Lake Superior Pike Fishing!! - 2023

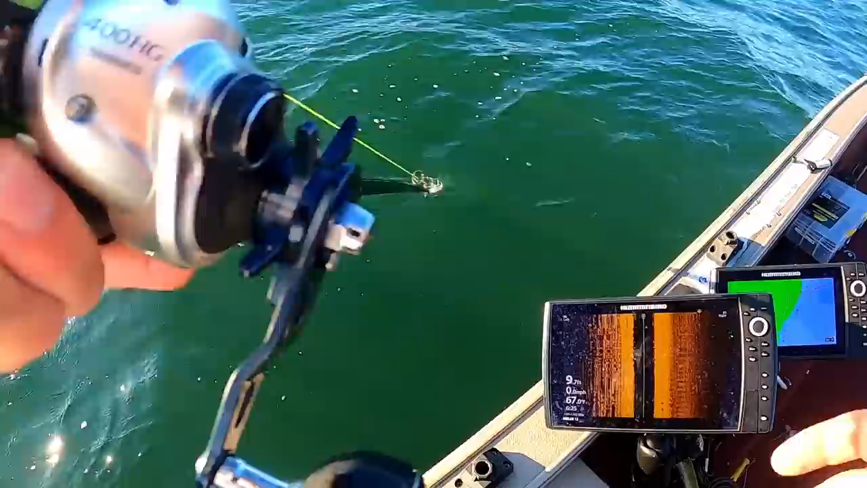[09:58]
practice for some netting solo muskies here she just won't stop